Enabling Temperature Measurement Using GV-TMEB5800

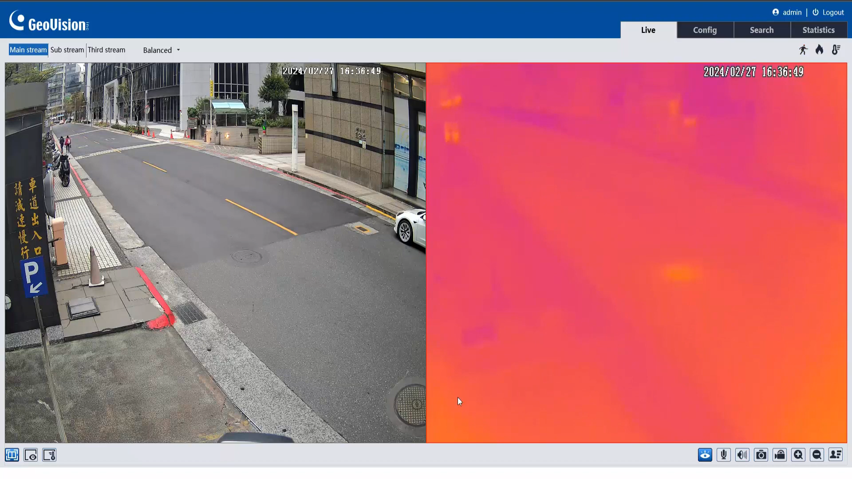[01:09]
Go back to the configuration page.
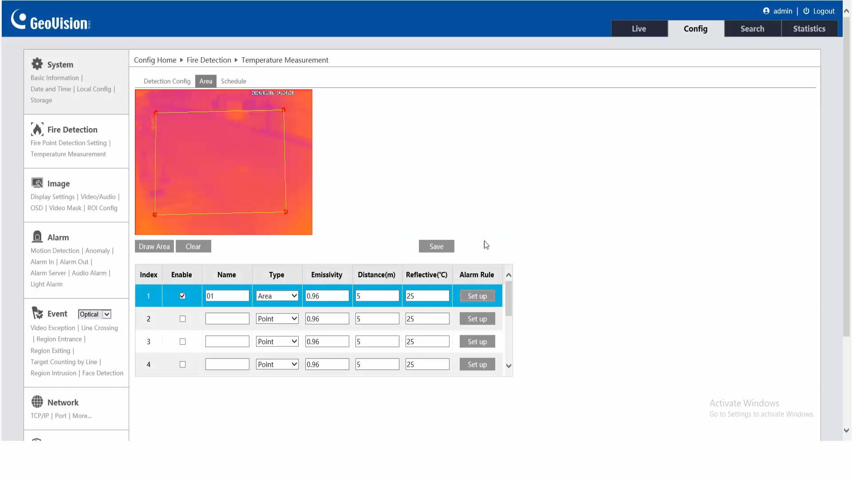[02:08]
Click Save then OK to finish the setting. Let's check the live view.
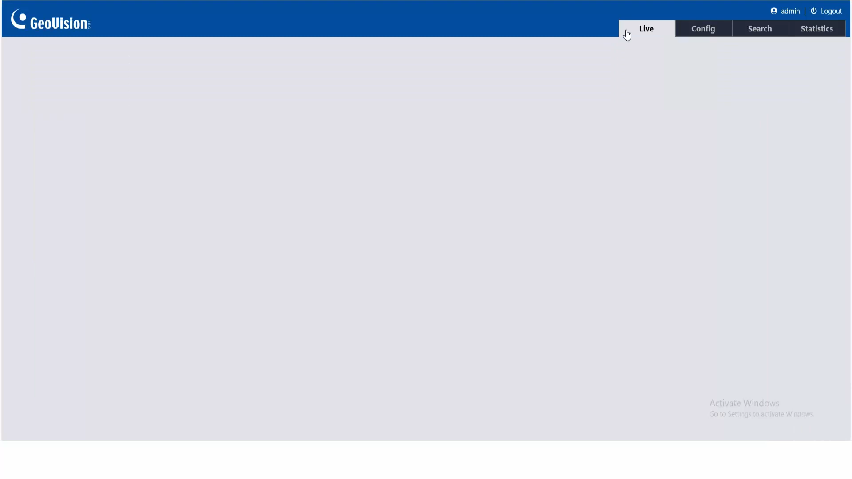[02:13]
On the thermal image, we can see the average temperature here.
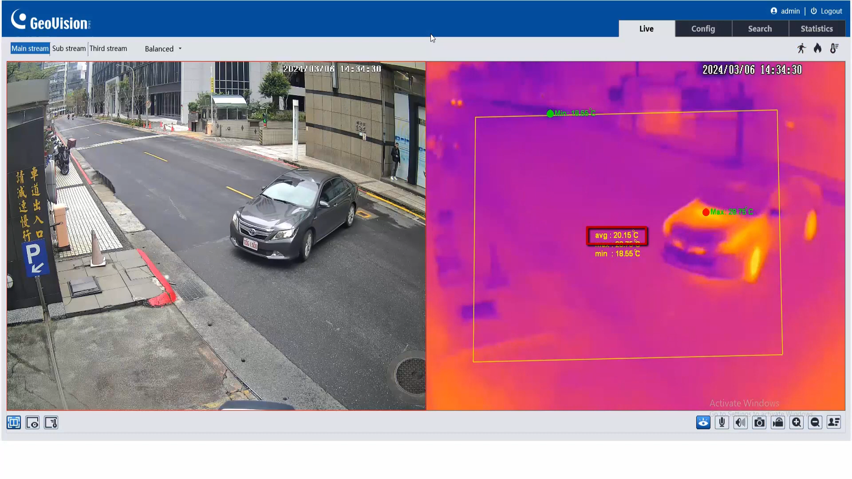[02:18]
It's above the set alarm threshold temperature, 20 degrees Celsius.
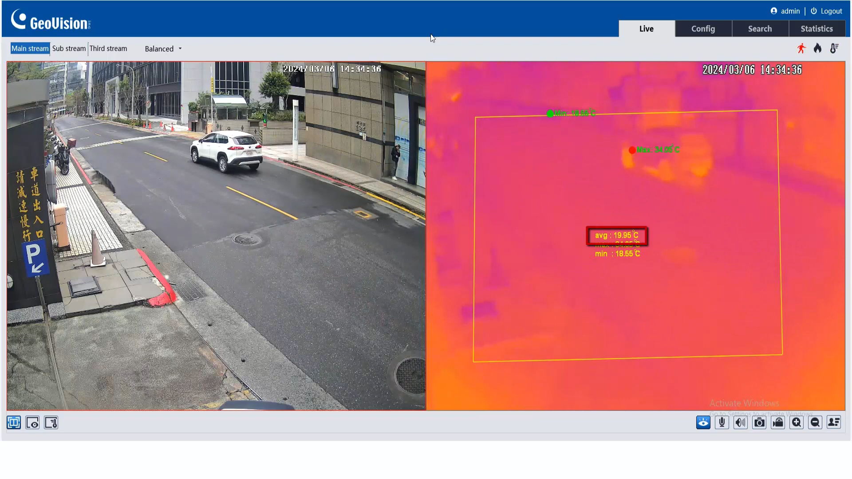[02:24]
On screen: min 18.55°C
On the upper left corner, we can see the temperature indicator is blinking. It means the alarm is triggered as we configured earlier.
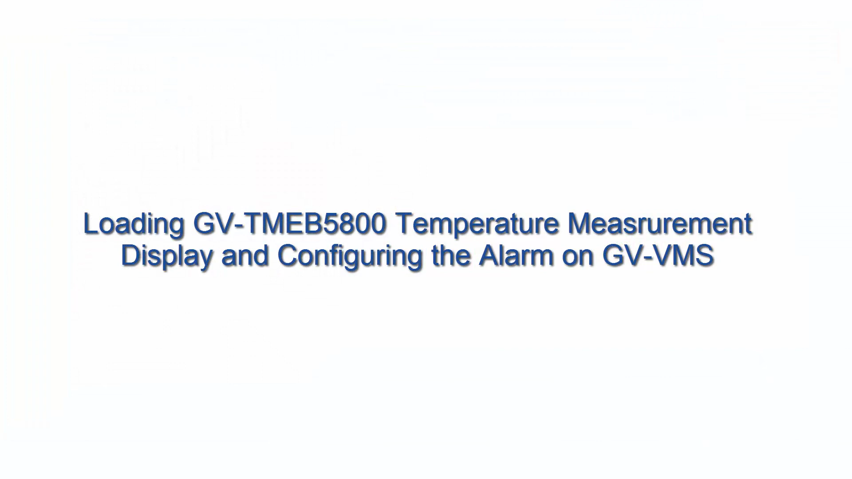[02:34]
Loading GV-TMEB 5800 temperature measurement display and configuring the alarm on GVVMS.
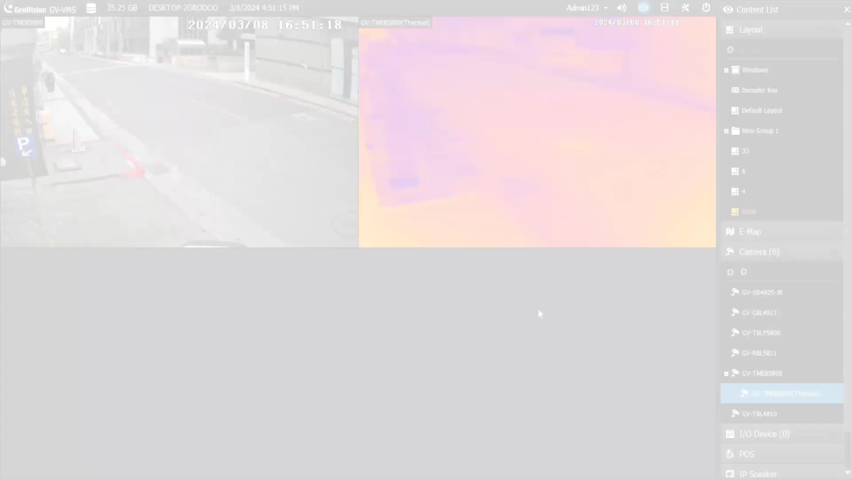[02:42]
On GVVMS, click Toolbar, Configure, and select Video Process.
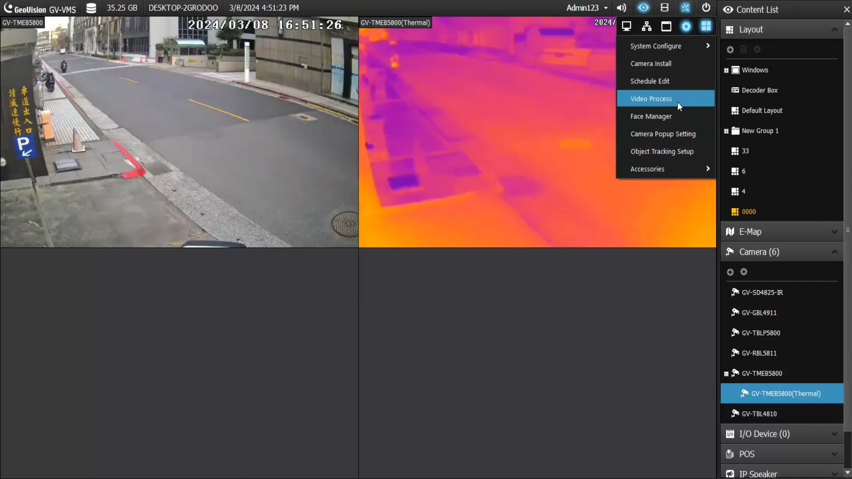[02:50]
On the Setup window, select IPCVA, Video Analysis by Camera, under Video Analysis. Select the thermal channel of GV-TMEB 5800. Click Setting.
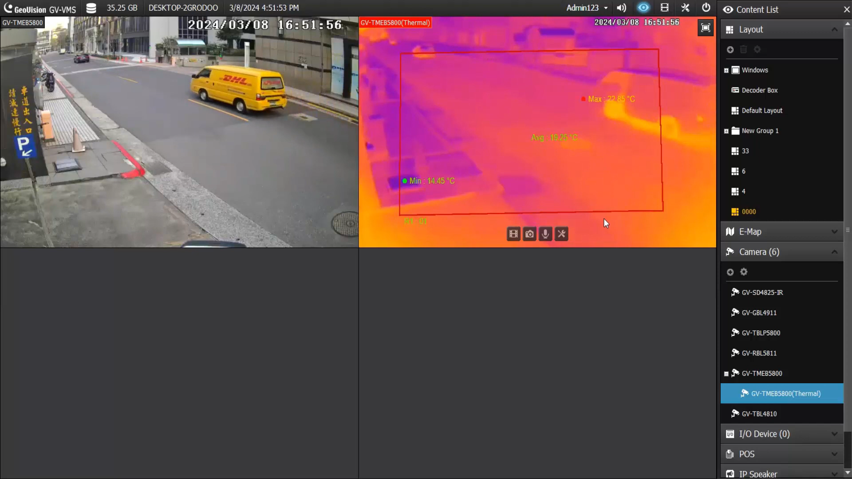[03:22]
On the thermal live view image, click Tool. Select Monitor. The temperature measurement is now displayed as configured on the camera. To enable the temperature reading by clicking Function. Click Tool and select Measure Temperature.
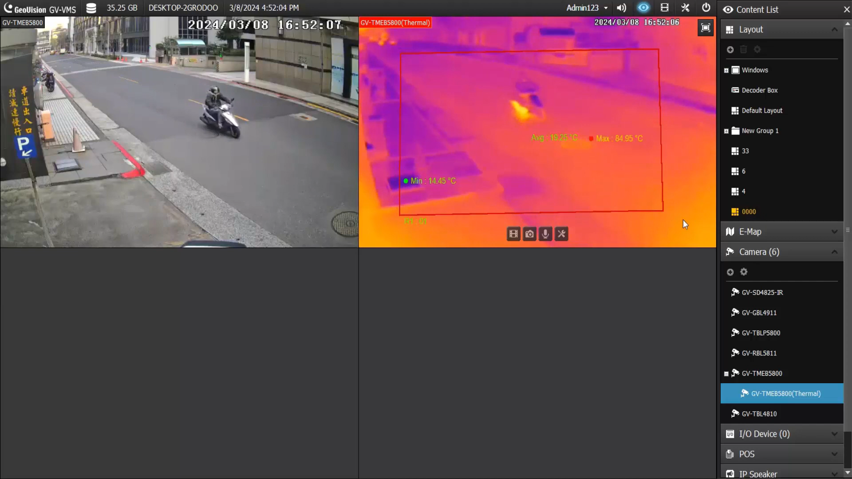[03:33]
On screen: min 14.45°C
Click around on the thermal live view and the temperature will display. Now let's configure the alarm settings. Click Toolbar, Configure, and select Video Process. On the Setup window, select IPCVA, Video Analysis by Camera, under Video Analysis.
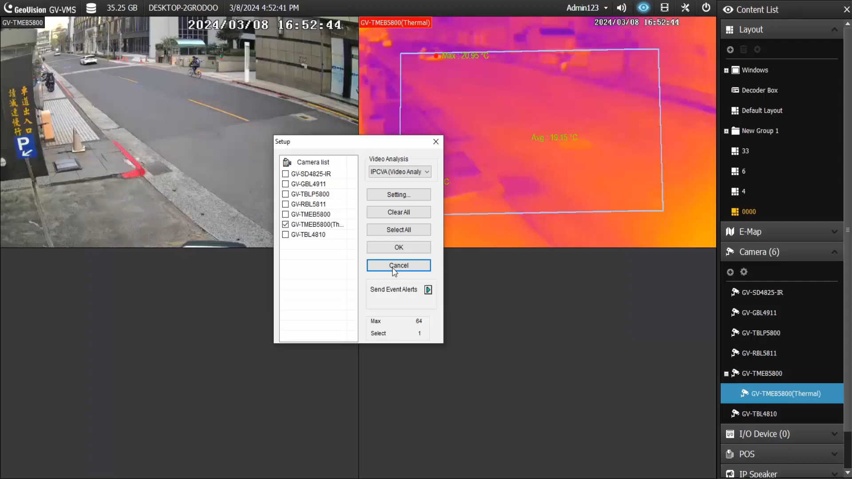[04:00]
Click Setting. Check the box to enable flame detection. Click the arrow icon to open the setting window. Choose the desired alarm region and other settings. Note that the alarm region should be previously set up on the camera. Click OK.
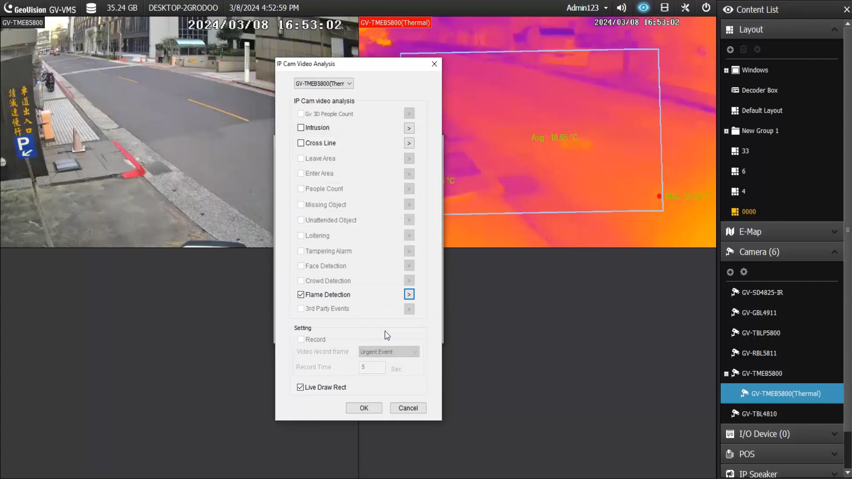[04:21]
Click OK. Click OK again to finish the setting. Now let's check the AI event logs to ensure the alarm is successfully triggered. Click Toolbar, Tools, and select System Log, AI Event Table.
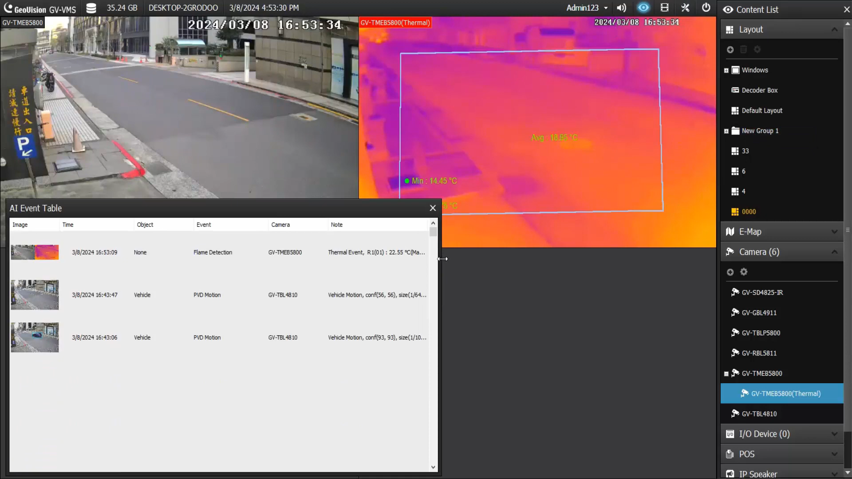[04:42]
On screen: min 14.45°C
On the first entry, we can see the flame detection event log. Details are displayed on the note column.
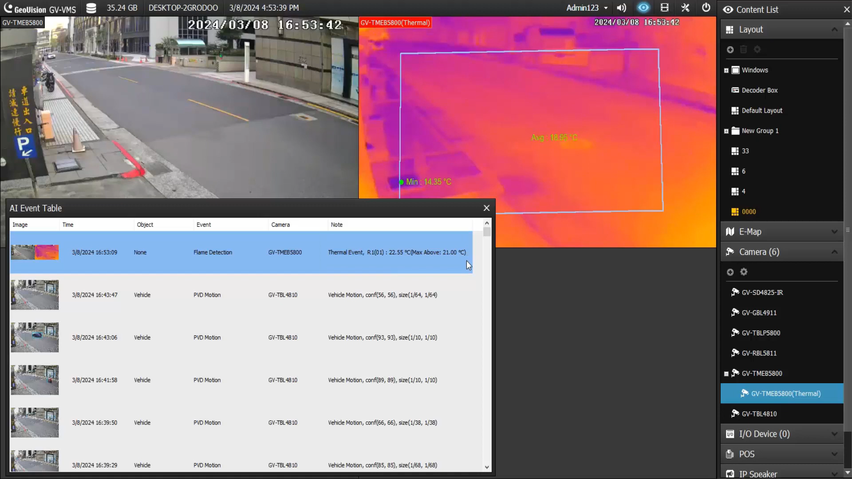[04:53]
On screen: min 14.35°C
Double click the entry to access the playback.